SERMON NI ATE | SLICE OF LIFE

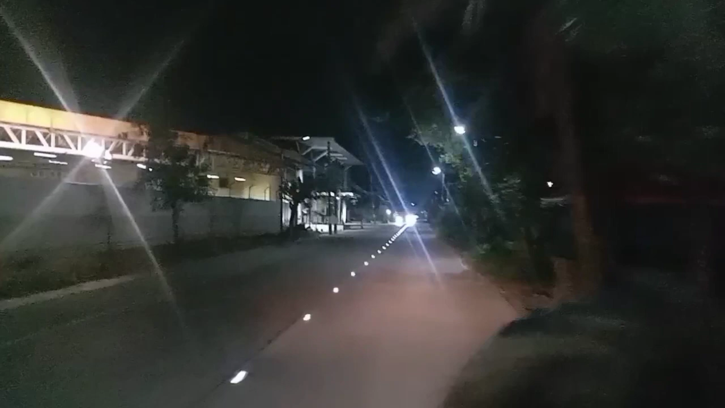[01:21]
Bago lang Bago lang May ilaw no? Sana akong ganyan Uy! Hindi ako lang paparinig Hindi ako lang paparinig Hindi